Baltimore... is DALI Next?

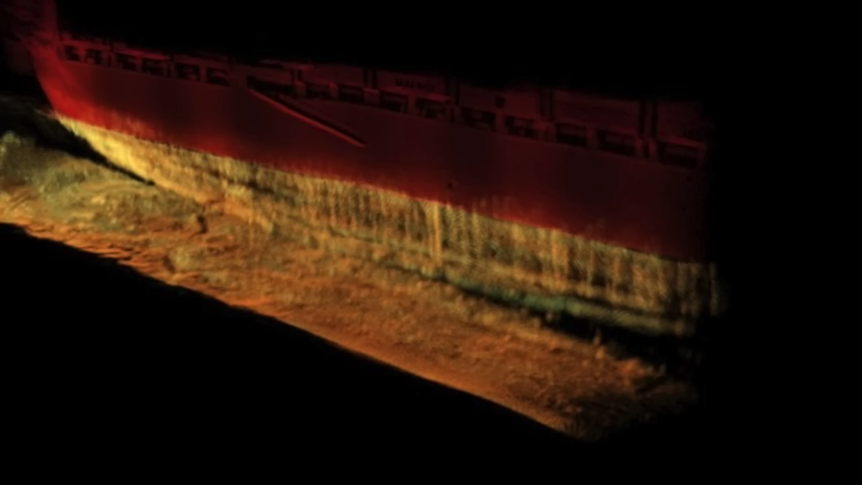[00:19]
and we can see from these images that the river bottom is meeting the hull of the ship right there ships grounded we don't know how much weight is on that but we know it is it's sitting on the bottom there
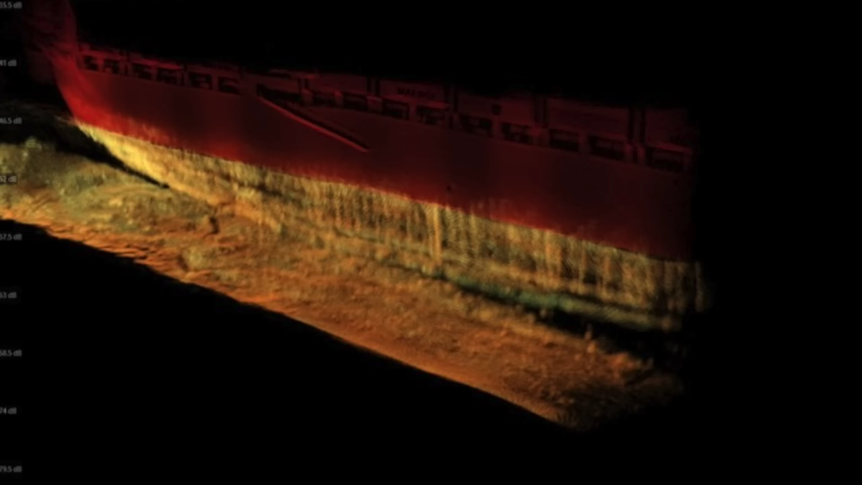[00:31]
we kind of can look at this image and you look to the right hand side of it you see how that's kind of square and we can figure that's the stern and then as we look to the
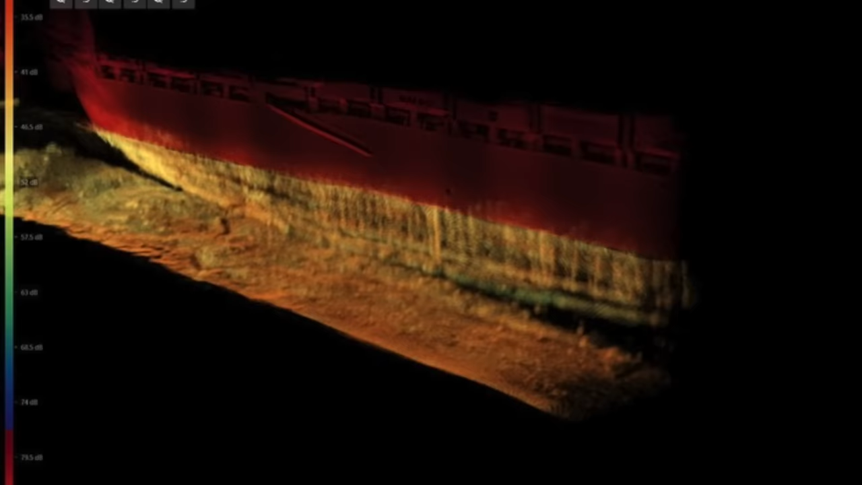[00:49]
left going up that's towards towards the bow area that's that's the bow area and then over off to the to the front of that and over
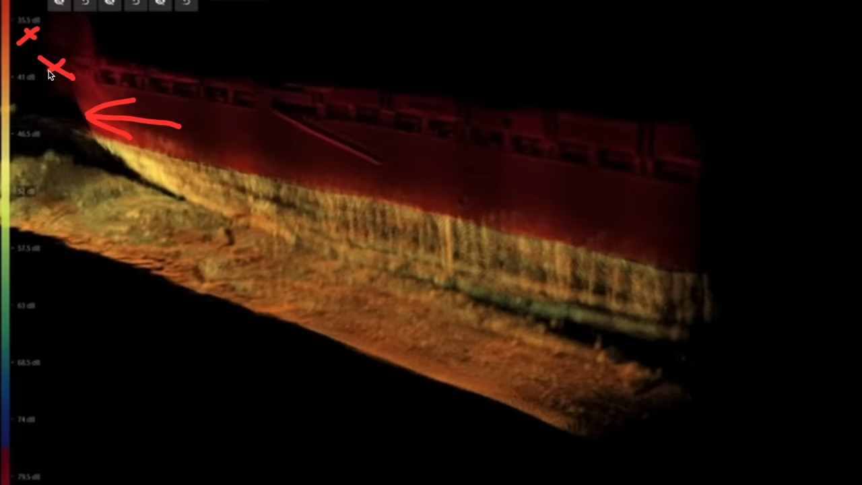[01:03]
to the right or starboard side is going to be some of that debris now this part of it where this ship is sitting you can see where it's making contact here on the bottom it's like that on the other side as well and this is the time where resolve and Don John really need to to watch the the debris that's down around this ship when it
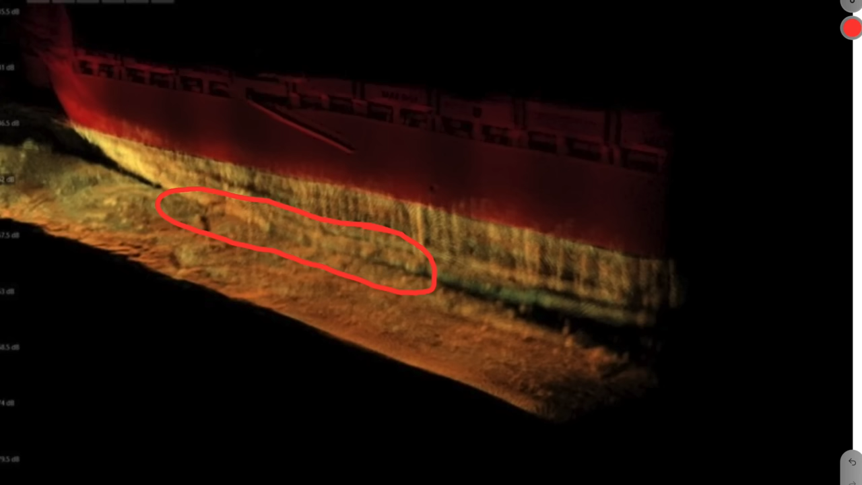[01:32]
comes time for this ship to slide out of there now we can see from these images provided to us by